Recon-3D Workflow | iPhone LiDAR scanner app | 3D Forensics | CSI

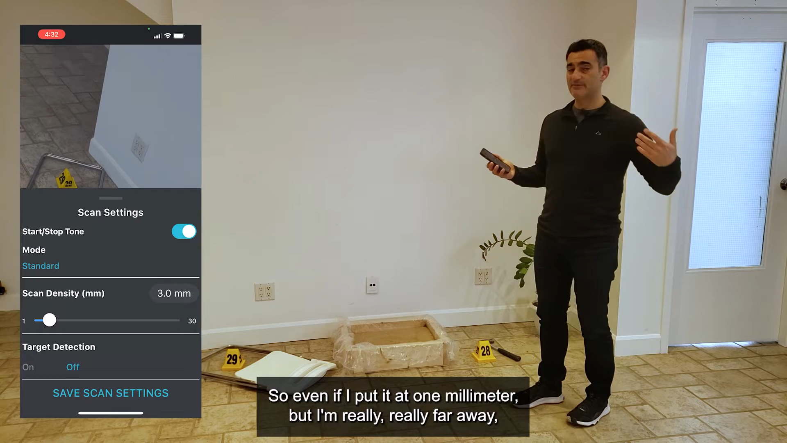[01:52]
So even if I put it at one millimeter but I'm really really far away I'm not going to be getting one millimeter anyway I'll just get a bunch of noise. So think of it in terms of you know one millimeter you're going to want to be a little bit closer to the object and five millimeters you know sort of a car or a room or something like that is absolutely fine at five.
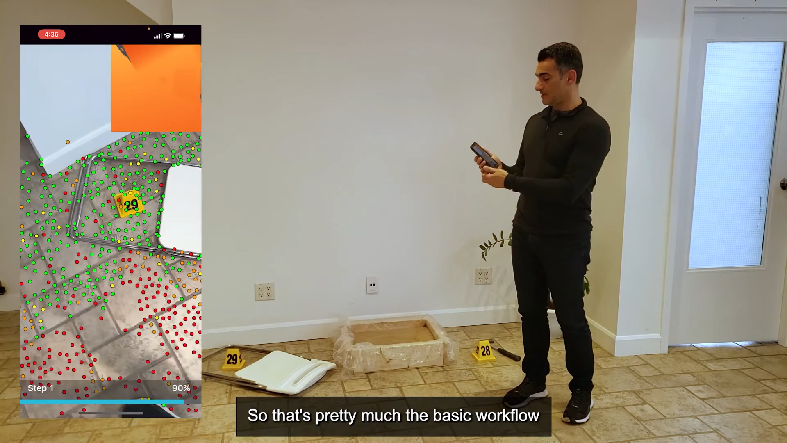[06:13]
that's pretty much the basic workflow if you do process on the device just as I'm doing right now once it's done I'll be able to see the resultant
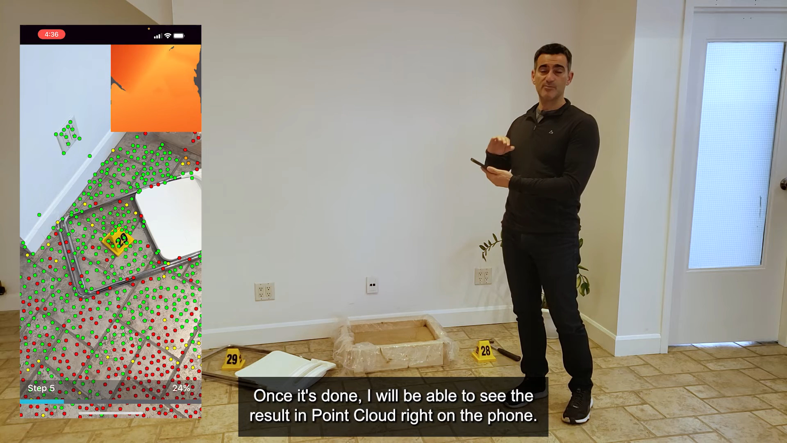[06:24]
point cloud right on the phone so there's nothing that you get through email or anything like that and you can share it on the phone once it's done so you can share it to OneDrive or Google Drive or Dropbox whatever and now if you process on the cloud it
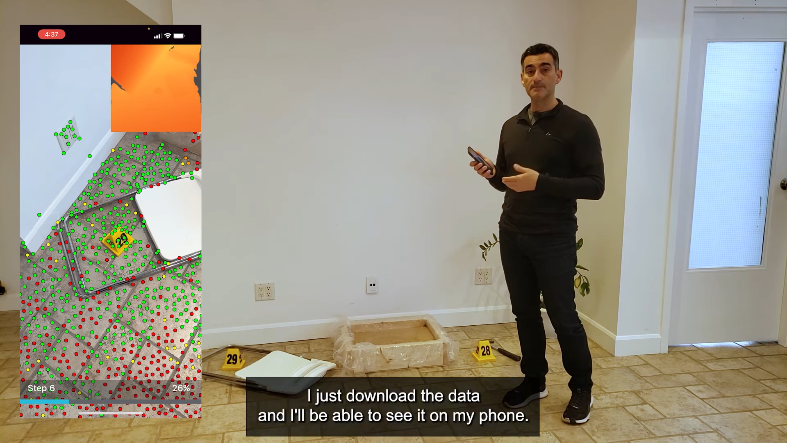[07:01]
means the data is ready so when the data is ready I can actually go back to the previous screen that I was at and instead of process on cloud I just download the data and I'll be able to see it on my phone also in the email that you get you can download it directly as an e57 file so e57 is sort of a standard format and that's the format that you know the only format that we provide you
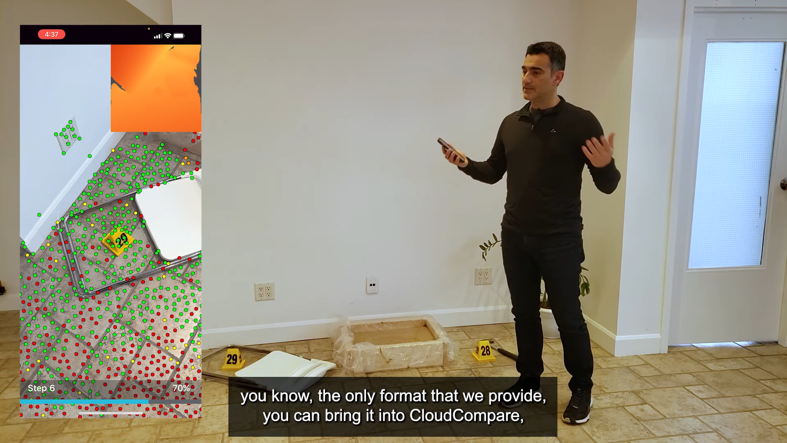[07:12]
can bring it into cloud compare you can convert it there's a whole number of other things that you can do so I'm gonna let this cook here and then I'll show you the final result result once it pops up but otherwise that's the basic workflow it's pretty quick it's pretty simple and yeah hope you try it and happy scanning well it